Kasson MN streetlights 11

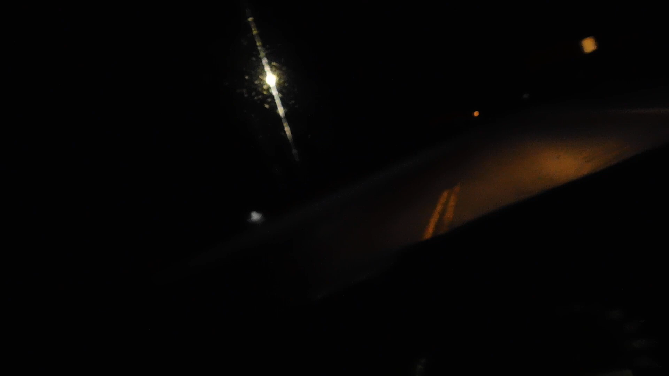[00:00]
615th Street. Our view to the east is just, there's nothing there. Continuing southward here, you see, I see some orange lights coming up here eventually.